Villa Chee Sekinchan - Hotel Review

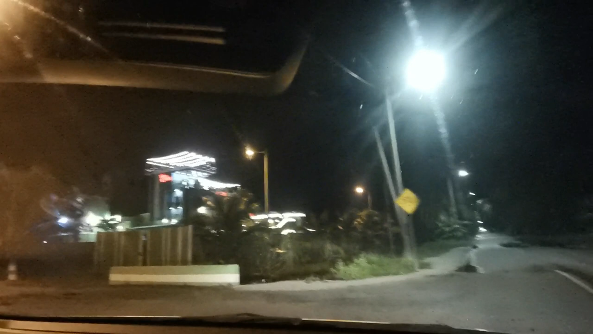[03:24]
Okay ni aku just nak share lah macam mana view dia waktu malam. So malam bangunan dia memang macam menonjol lah. Orang cakap pop out. Sebab dia banyak lampu LED tau.